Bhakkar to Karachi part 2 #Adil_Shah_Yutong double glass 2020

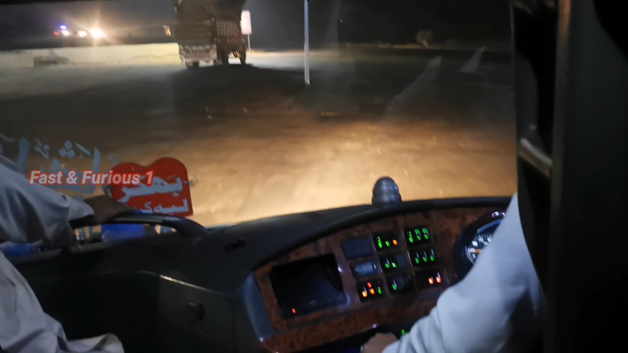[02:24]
तकरीबन 10:30 पर हम रवाना हो चुके हैं। ड्राइवर यहाँ पर तब्दील हो गया, जो बकर से ड्राइवर आया था वो कोट छुट्टा पे उतर जाता है,
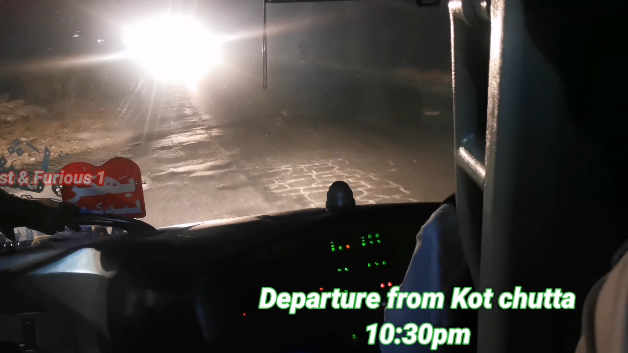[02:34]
और फिर कोट छुट्टा से कराची तक दूसरा ड्राइवर गाड़ी चलाता है।
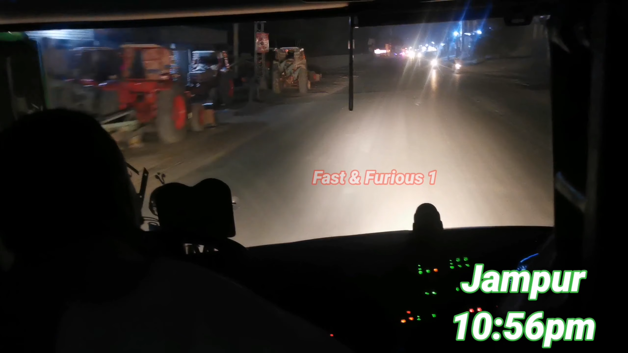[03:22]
हम जामपुर पहुंच चुके हैं, और ये तकरीबन डेर आज़ी ख़ान से 1 घंटे का ट्रेवल टाइम है यहाँ तक, क्योंकि हम बीच में जो है कोर्ट छुट्टा में रुके भी थे तकरीबन 1/2 घंटा, तो यहाँ तक पहुँचते पहुँचते हमें 11 बज रहे हैं।
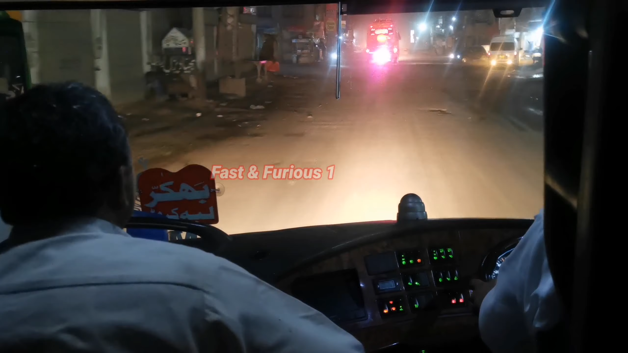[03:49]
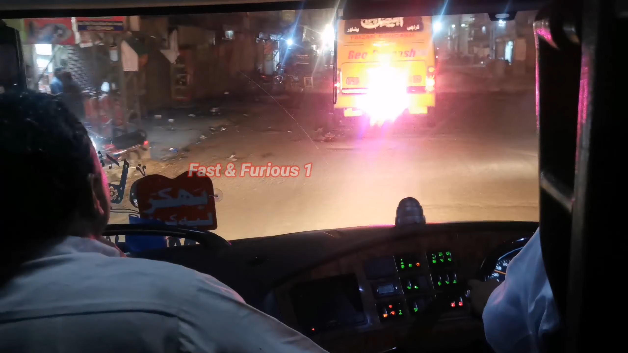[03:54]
सामने अल फैसल की गाड़ी जा रही है जिसको हमने शाह सदरुद्दीन पे क्रॉस किया था।
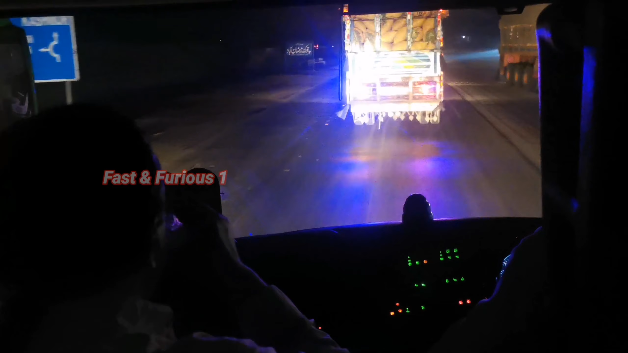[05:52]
हम राजनपुर क्रॉस करके जो है कोट मिठन छाछड़ा शरीफ वाले रोड पर पहुंच चुके हैं।
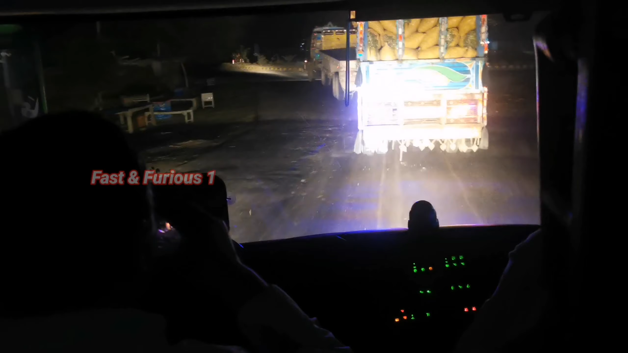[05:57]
राजनपुर पे जो है हम रुके थे तो कल उरकोट वाला टाइम हमसे आगे निकल गया था।
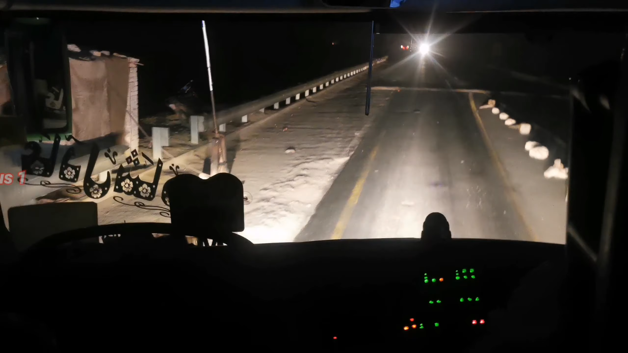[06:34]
ये जो है दरिया सिंध के ऊपर जो पुल बना है उसका टूल प्लाजा है। अभी यहाँ से पुल शुरू हो रहा है। 2:17 हो रहे हैं। हम मोटरवे M5 के ज़ाहिर पीर के ऊपर जो इंटरचेंज है वहाँ पहुँचने वाले हैं।
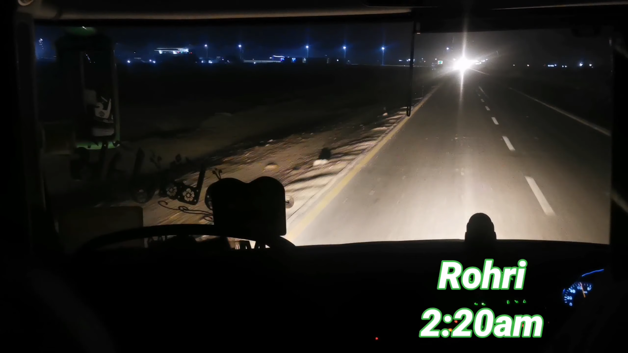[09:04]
और अब यहाँ जब रोड़ी टूल प्लाज़ा क्रॉस कर लिया फिर उसके बाद जो है मेरी आँख खुली। अभी 2:20 हो रहे हैं, हम यहाँ पहुँच चुके हैं।